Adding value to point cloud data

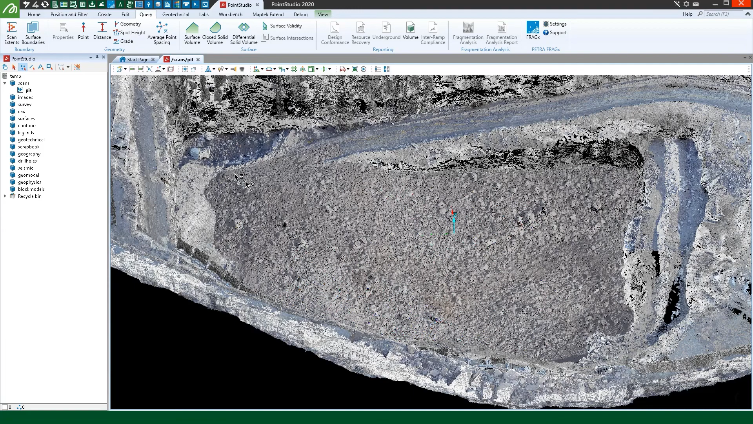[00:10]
Machine learning can give you greater clarity.
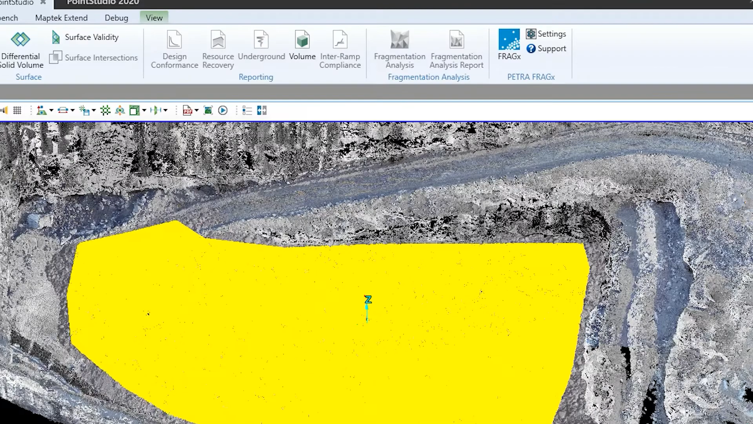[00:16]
MapTech and Petra have collaborated, combining FragX and Point Studio to enable quick machine learning powered fragmentation analysis on a wide variety of point cloud types.
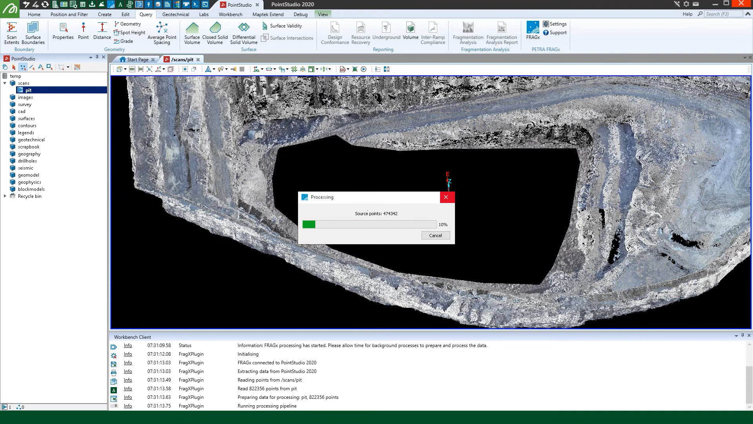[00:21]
FragX can now run inside Point Studio,
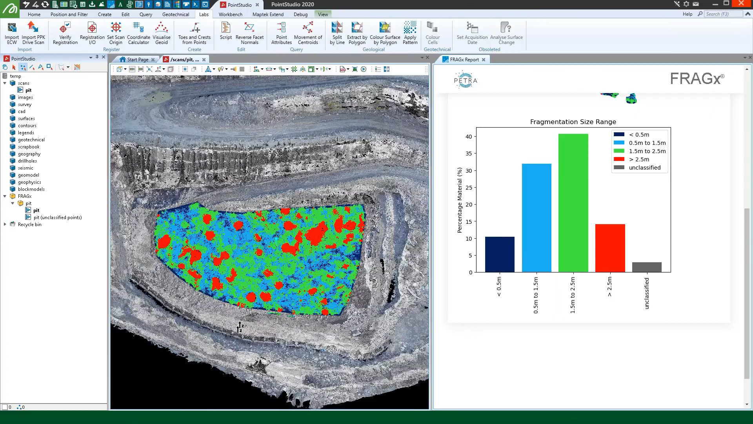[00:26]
giving you fast, powerful fragmentation analysis tools that you can apply to any point cloud data,
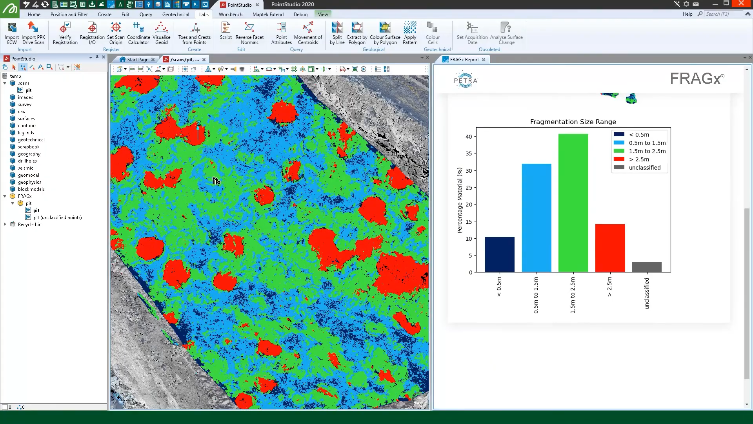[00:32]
including from UAVs or handheld scanners in open cut and underground environments. Point Studio's intuitive visualisation and editing environment makes it simple to work with the data and generate useful results.